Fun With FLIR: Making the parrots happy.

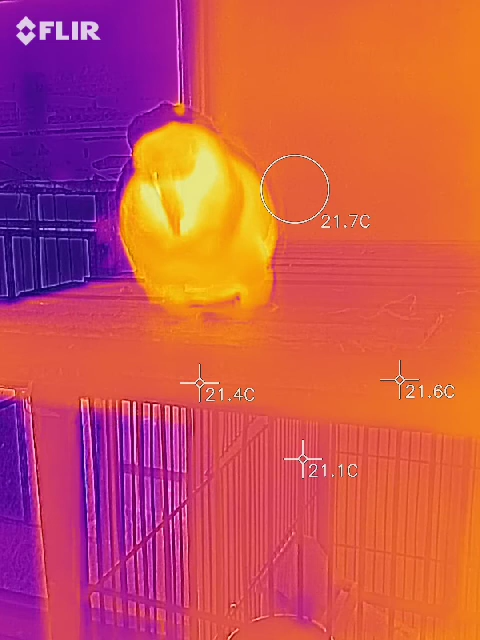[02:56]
Yeah, that's a goofy boy. I'm gonna...
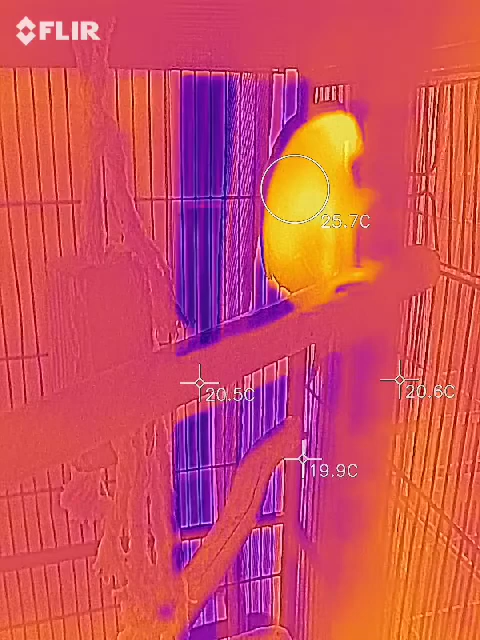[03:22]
Scaredy cat. Scaredy cat. Scaredy bird.